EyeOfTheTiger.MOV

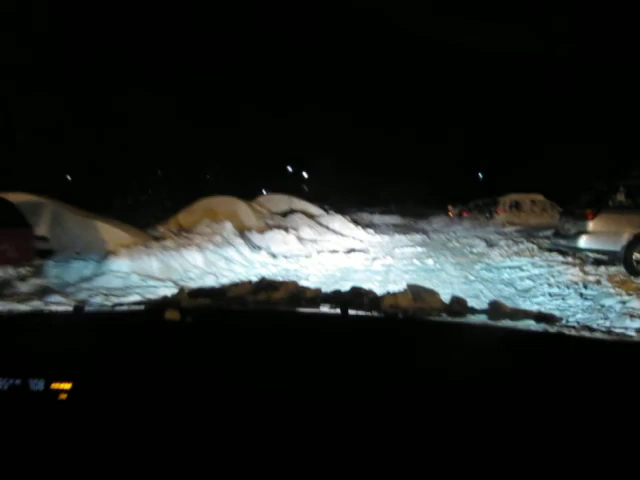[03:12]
i don't know where you want to park um just pick a spot i'm not right here next to this so i back up her wow it's gonna be tough getting out of some of these